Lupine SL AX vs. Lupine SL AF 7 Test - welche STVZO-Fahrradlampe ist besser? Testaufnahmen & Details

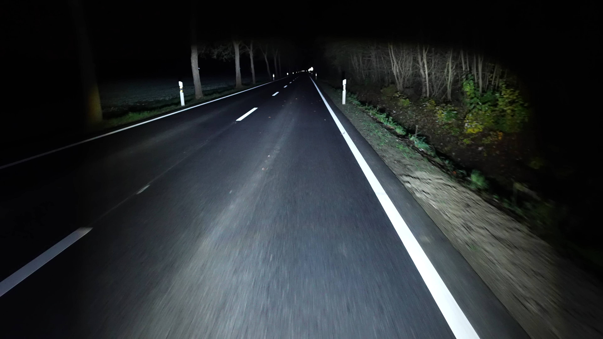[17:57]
fläche ist auch beim fernlicht man man hat sozusagen eine lichtfläche das durch diese kugel geschuldet während hier beim ax wenn man mal genau hinguckt das sieht aus wie so ein kleines teufels köpfchen was einen anguckt aber das ist mir während der fahrt nicht aufgefallen das sieht man glaube ich nur wenn man sich das standbild anguckt am computer jetzt sind bei den aufnahmen so